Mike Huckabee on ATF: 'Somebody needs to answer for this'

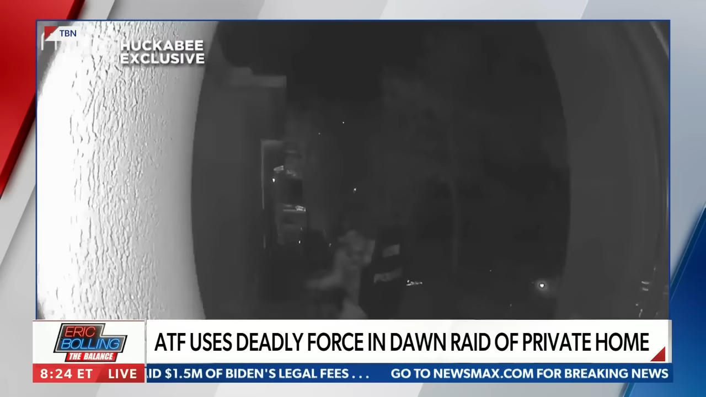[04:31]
After he was shot, they took her in her thin nightgown. Keep in mind, they were both asleep when this happened.